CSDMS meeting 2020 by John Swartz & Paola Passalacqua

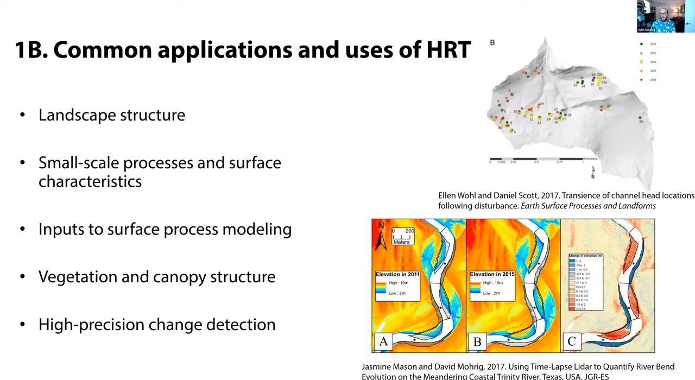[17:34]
So on the right is a bit of work by Jasmine Mason on the Trinity River, also in Texas, looking at the change of the planform geometry and volumes of point bars of the river between a large flood that occurred between 2011 and 2015, and doing quantitative change detection of how much volume was lost and built on each point bar going downstream in the river. So when we talk about the landscape structure, we've been looking and trying to characterize this since the start of geomorphology and geology, right? And one of the biggest revolutions that occurred was the use of, or the ability to kind of use widely available topography data worldwide, such as the SRTM data sets, which are in 30 meter spatial resolution. Now, if we kind of zoom into an area here, and this is all in West Texas, by the way, we can see that in the upper right,
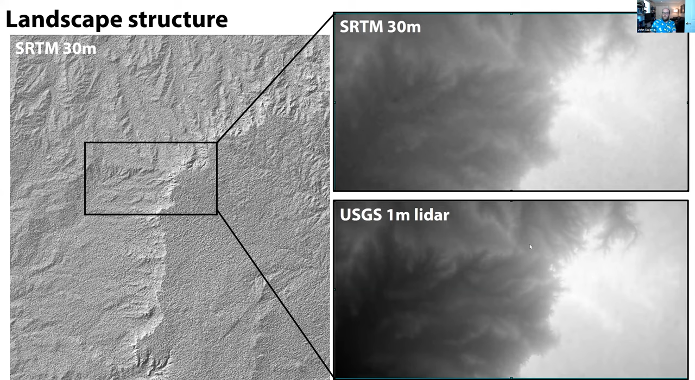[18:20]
we have that 30 meter DEM from the SRTM data, and we have a 1 meter DEM from the USGS, that's a LiDAR derived DEM. And when you're just looking in terms of these, they look fairly similar. Maybe the SRTM is a little bit hazier, maybe the LiDAR is a little sharper, but in general, you can kind of see similarities in terms of the landscape structure. What high resolution topography really allows you to do is look at the small scale structure and detail of what's kind of dominating this landscape. So I've zoomed in now on that area and I've applied a hill shade to that DEM. And we can see now all these kind of different features that are really, really interesting to think about and think about their role in what's controlling the processes of this landscape.
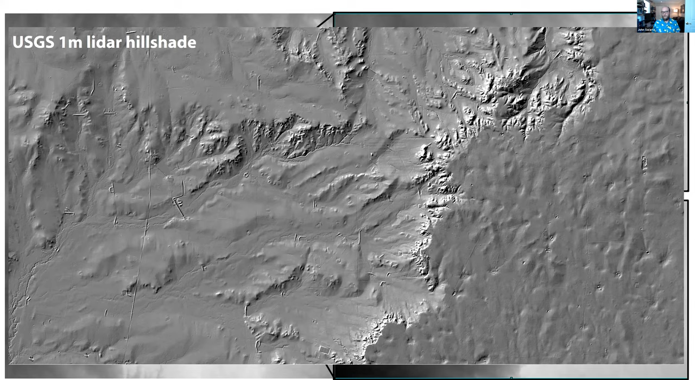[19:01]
So as I mentioned, one of the kind of uses or utilities of high resolution topography is not just in having a really, you know, high quality, big data set that you can do all these sort of computations or metrics on, but it's also just letting you see and understand the landscape better than you could previously. So if we start annotating this landscape here,
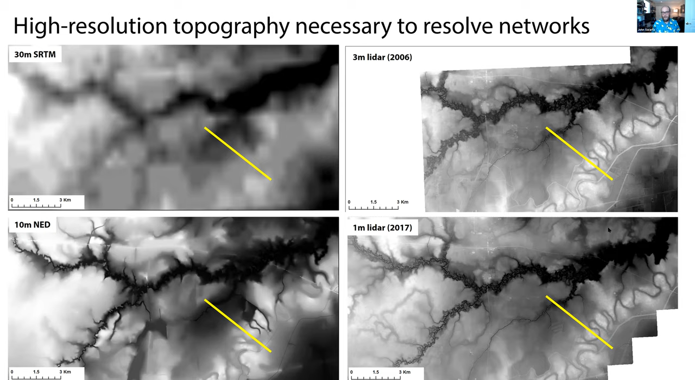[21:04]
3 meter LIDAR, also from the national elevation data set, and then 1 meter LIDAR. So you can see that in each step of this resolution, we're getting more and more detail into the structure of the landscape. And that has pretty significant implications to our understanding of both the kind of network structure, as well as just the amount of relief that exists here. So you can see, for instance, here, each of those data sets plotted along this yellow profile. And you can see that all the other data sets aside from the 1 meter are drastically under measuring and underrepresenting the amount of relief that actually exists within this floodplain.
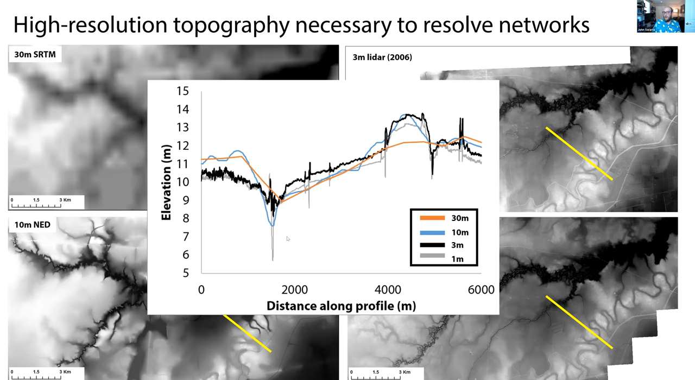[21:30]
And that amount of relief has a lot of implications both for flood routing and propagation, but also things like how fast is this landscape dissecting, what are the potentials for avulsion and so forth.
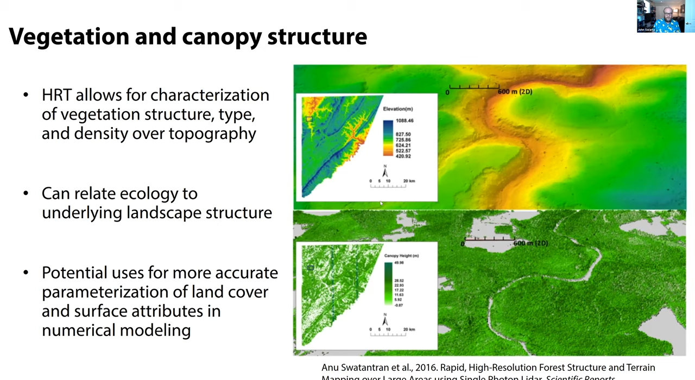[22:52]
like the drainage density of a floodplain or so on, to what kind of the ecological systems and biospheres are across the different portions of the landscape. Also, interestingly, we'll see some more of this later on, we can use this data to more accurately characterize and parameterize things like land cover and surface attributes, which might be potential inputs into numerical modeling. And finally, as we already saw with the Trinity River, we're seeing a lot of use of these now for rapid surficial change detection. So here's an example of looking at kind of really detailed structure of a landslide displacement using drone structure for motion imagery. And so you can see here then, looking at a pre and post the landslide event,
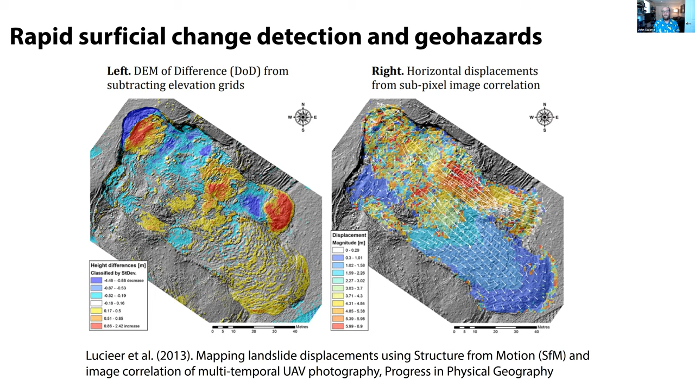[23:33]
a lot of small scale deformation and features that help us understand how landslides occur and also understand kind of actual magnitude of displacement in a horizontal way that would just never be possible without this sort of very high resolution techniques.
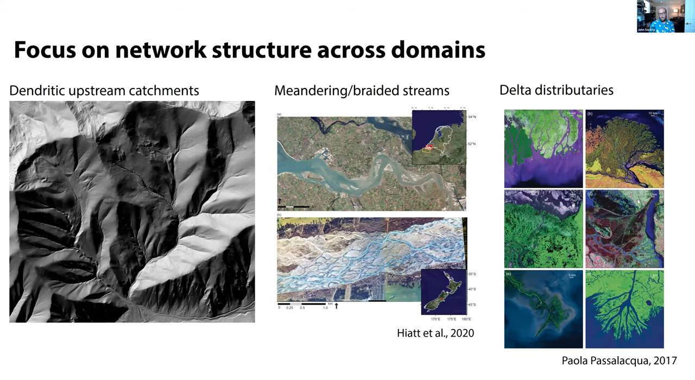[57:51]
so mountain catchments like the ones that we've been studying in New Mexico, the kind of transfer zone of these meandering or braided streams, and then a final distributary, such as like these delta systems here. But across all these different domains, they all have a network structure that is both being acted upon, but also acting to modulate the flow of material within these landscapes.
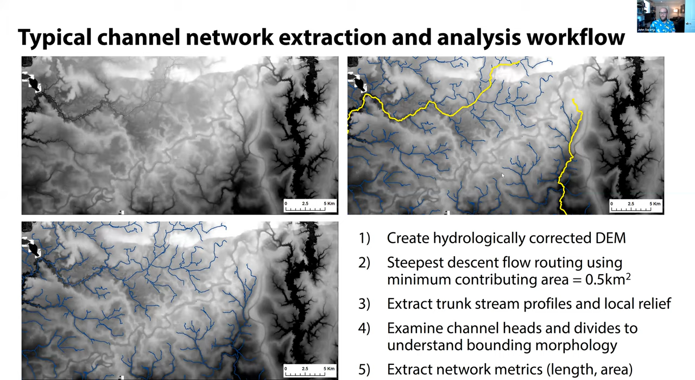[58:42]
and then getting things like these channel networks in blue, which relate roughly to where your stream network is, and then also maybe extracting out things like in yellow, your main trunk streams. Now, this is a really great technique and is super helpful because it can also then let you do things like do more kind of quantitative geomorphology in the landscape.
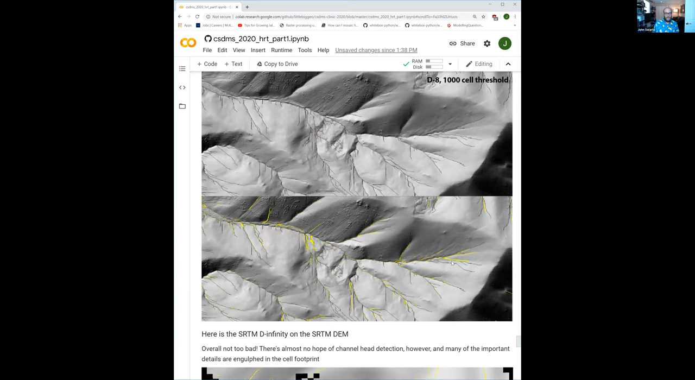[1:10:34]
which is why that kind of gives you more realistic results. If we plot the two of them together, again, especially given the fact that we're looking at 1 meter DEM in a really small region of a headwater catchment, overall, they're pretty much in agreement with each other, but the D infinity is giving us a little bit more realistic results. Let's see what the SRTM looks like on top of that.
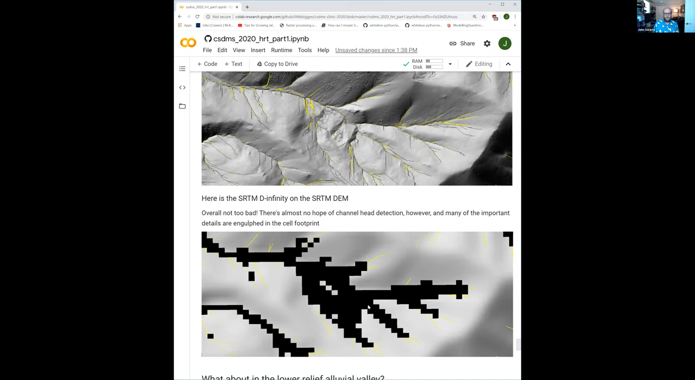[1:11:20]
Where are the kind of transitions between the hill slope and the channels? And also there's an interesting discussion that we're not going to get into here about how at coarser resolutions, you would actually calculate the length of your streams to be a lot smaller than they actually are in real life. But again, almost just entirely due to the data resolution.